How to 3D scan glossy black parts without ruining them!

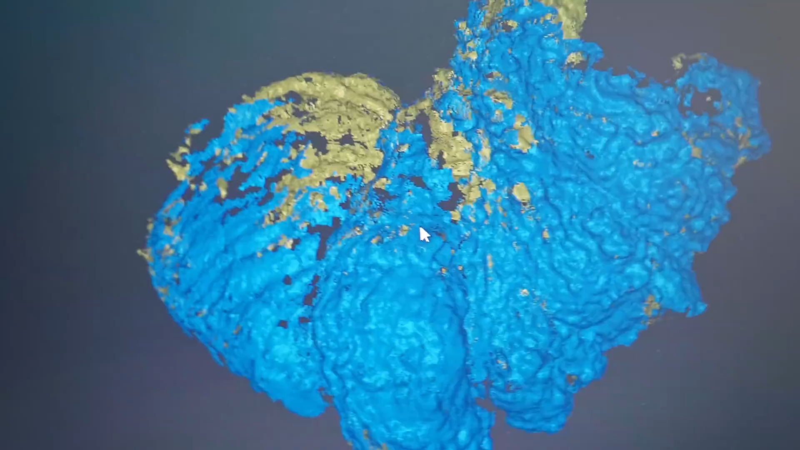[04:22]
Like, a lot of the texture is there, but there are big gaping holes,
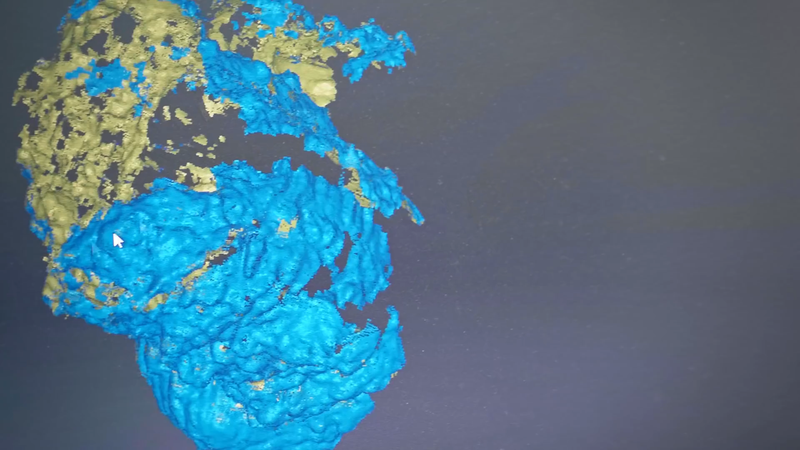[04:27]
simply because this is a black, glossy object, it's not gonna pick up well.
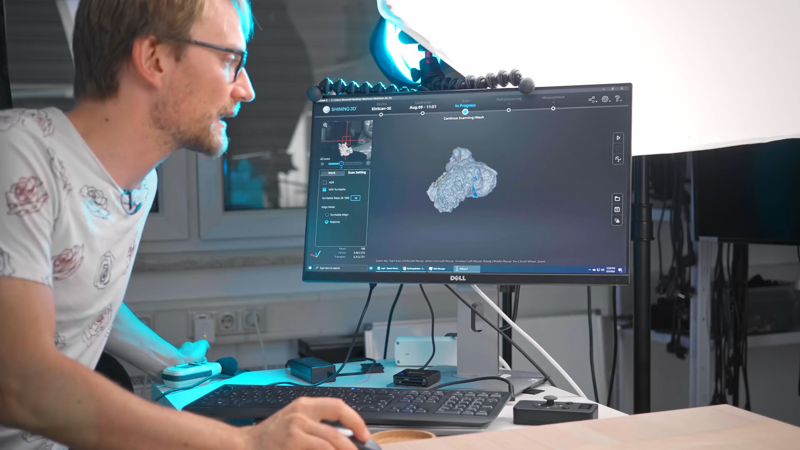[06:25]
Like there are a few corners like in here, the inner edges, where it didn't quite pick up everything.
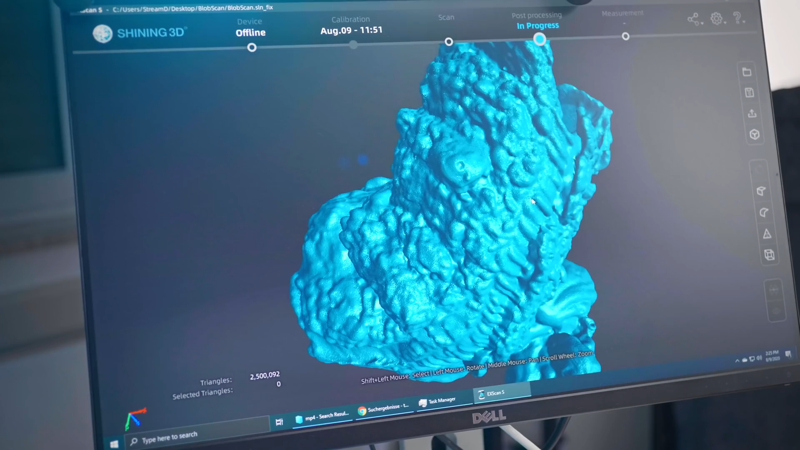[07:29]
Now it does look a lot crisper, but you can see a lot of it is actually just noise.
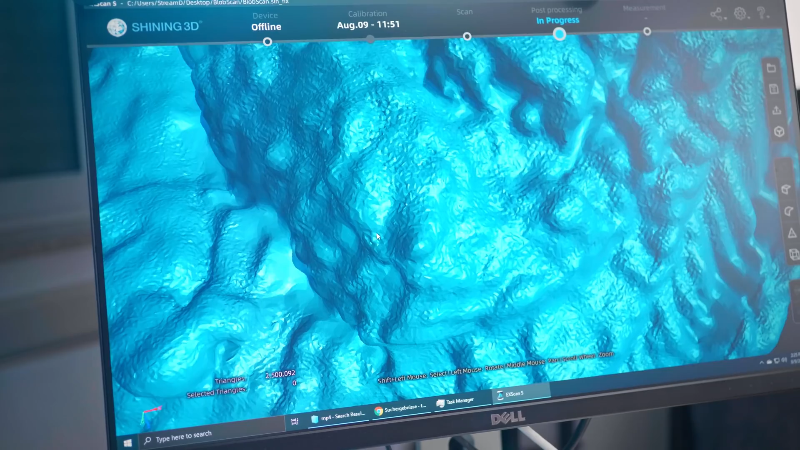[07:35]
It looks like, yeah, there is a bit more detail, but, you know, I don't know if this is actually usable detail.
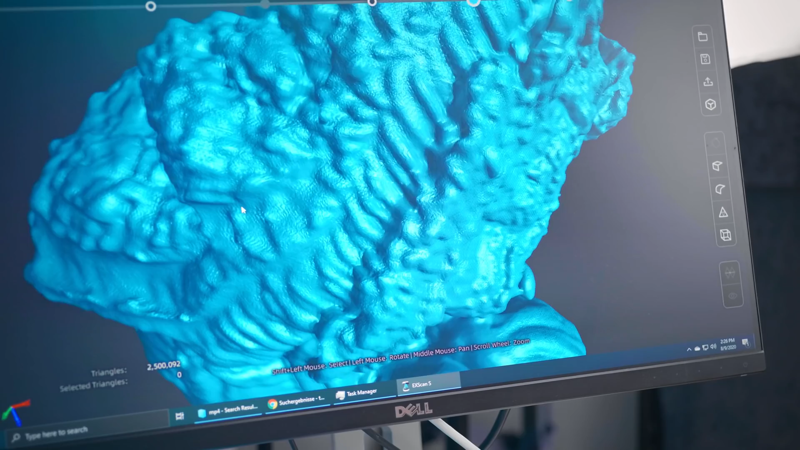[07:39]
Turns out, the mid-scan,
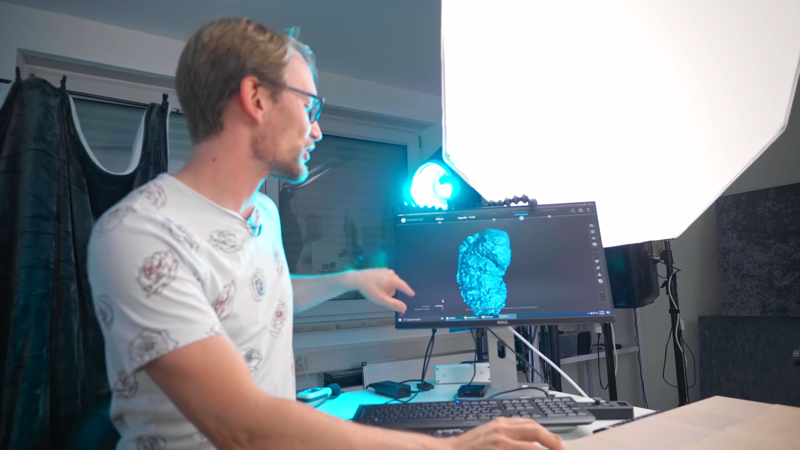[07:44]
mid-detail mesh is also 2.5 million triangles, and I guess the only difference is how much detail it tries to reproduce. You can still go in and simplify the mesh and, you know,
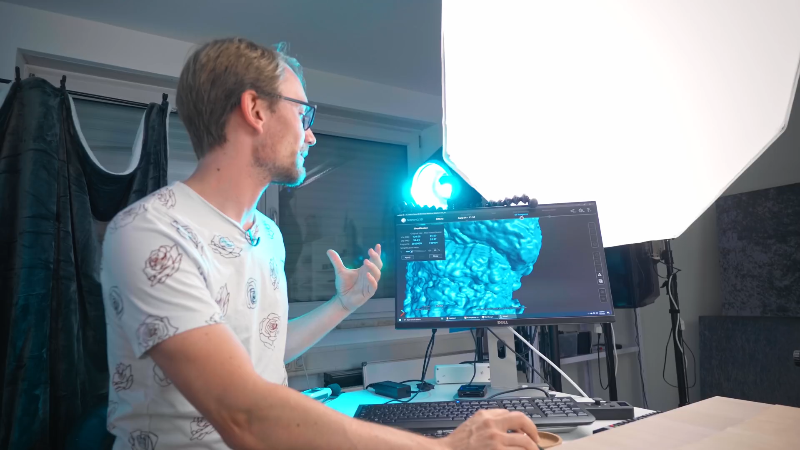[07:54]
tune down the amount of triangles that is actually getting exported, but, yeah, looks like the amount of data that's being generated is the exact same.
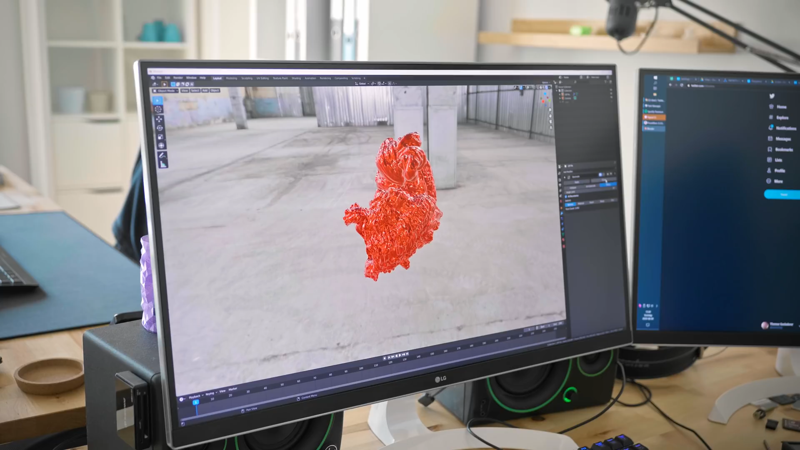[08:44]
Now the one really cool thing that I found was to use Decimate with the planer option, and that gives you an interesting look, which is kind of a crystalline, low-poly look.